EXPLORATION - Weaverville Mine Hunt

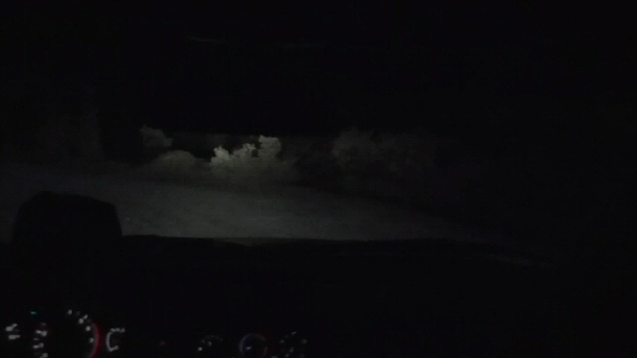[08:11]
So there's mining here. There's a lot of puddles out here. And I hope they aren't deep. Don't get us stuck in a puddle. Mm-mm. Well, I don't have a choice but to go through this one. Well, it's not so bad. No. I was just like waiting for those ones like you see in the American Spice of videos. They're going up on the puddle. And the car just disappears.